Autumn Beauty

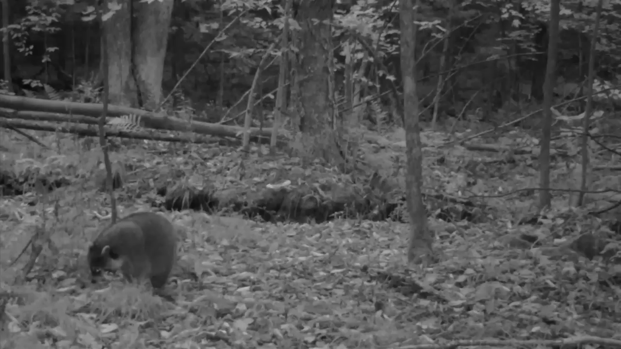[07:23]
Raccoons are very similar to black bear in that they're omnivores. That means they can take advantage of many different food sources. They're fun to watch and they're actually very intelligent, a very impressive species.